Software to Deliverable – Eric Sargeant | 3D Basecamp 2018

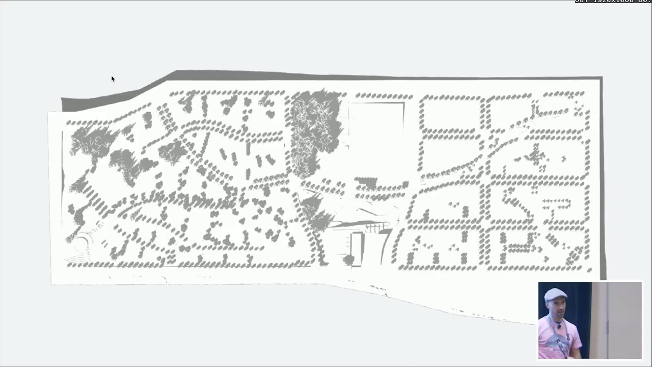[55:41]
sort of a canopy, depending on how much detail is in the tree. It might actually be this really interesting canopy shape. And that's great for small site plans, because you actually maybe want, you can see that level of detail.